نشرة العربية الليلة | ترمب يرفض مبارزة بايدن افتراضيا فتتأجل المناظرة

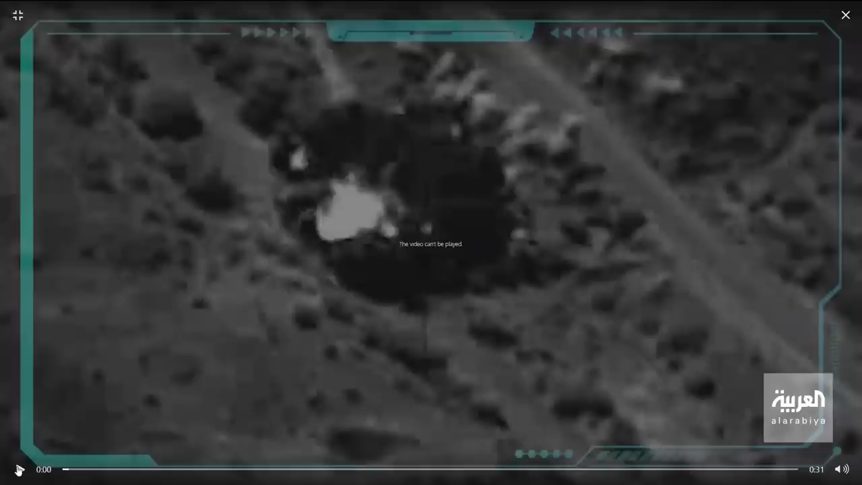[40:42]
وهذه صور لغارات كانت نفذتها طائرات تحالف دعم الشرعية في مأرب والجوف، وكنا سمعنا في الآونة الأخيرة بأنه تم تكثيف الغارات على مواقع تابعة للحوثيين بعد أن كانوا استهدفوا المناطق الحدودية للمملكة العربية السعودية.
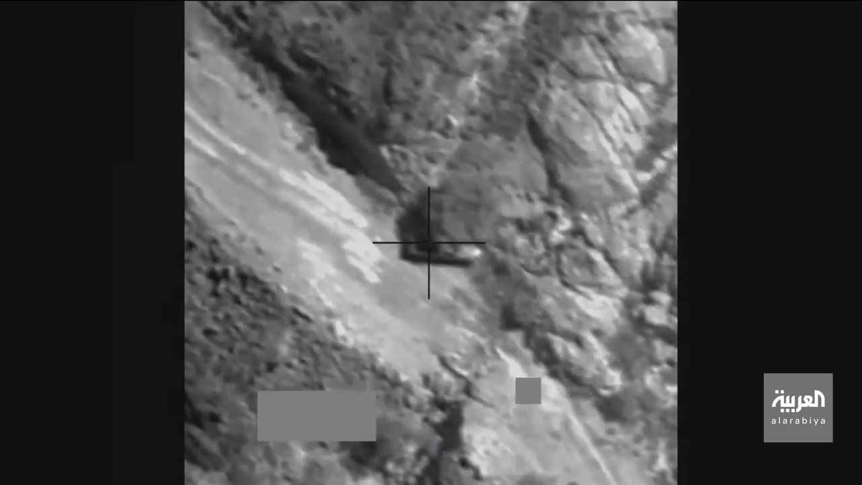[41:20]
وكنا أعلننا طبعا أمس بأنه تم استهداف ومقتل قيادي حوثي.
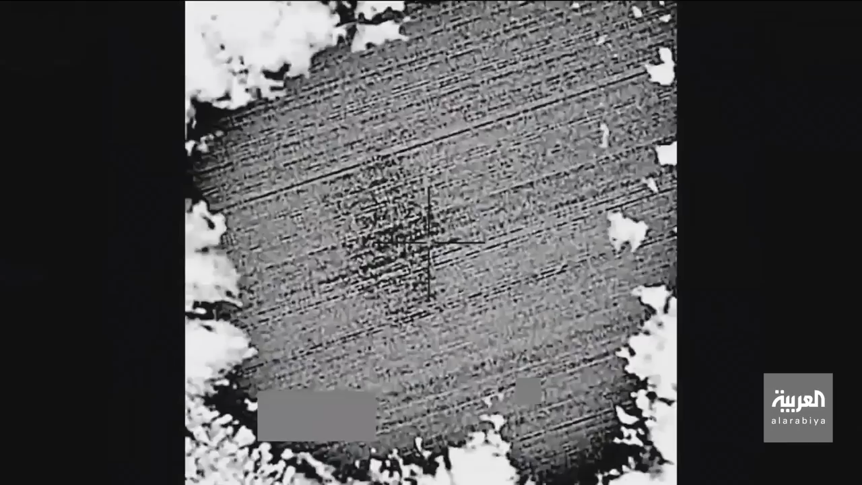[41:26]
أيضا ما زالت المعارك متجددة خصوصا في مناطق جنوب
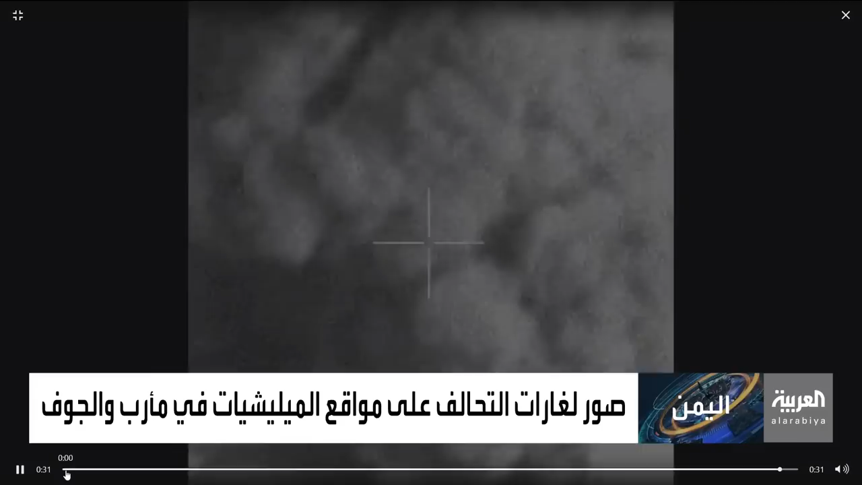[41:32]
اليمن وفي محافظة الجوف وأيضا في مأرب، نتحدث في المناطق الجنوبية هناك. وكنا عرضنا لكم هذه الصور.